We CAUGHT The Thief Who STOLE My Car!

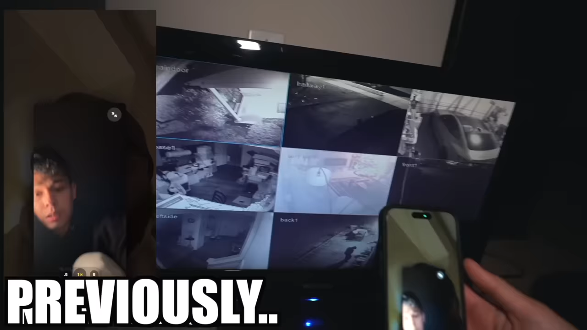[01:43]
There's literally someone in my backyard right now. That's my car! Yo!